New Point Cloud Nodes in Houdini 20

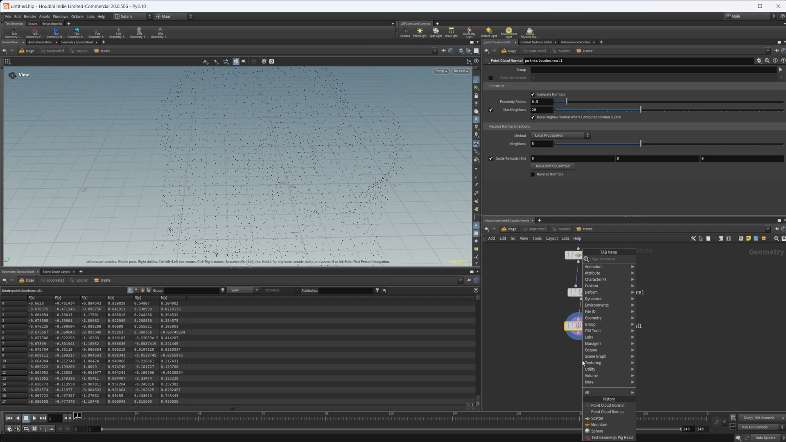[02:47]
So we'll drop down a PC surface. And you can see that it generates a surface based off of our point cloud.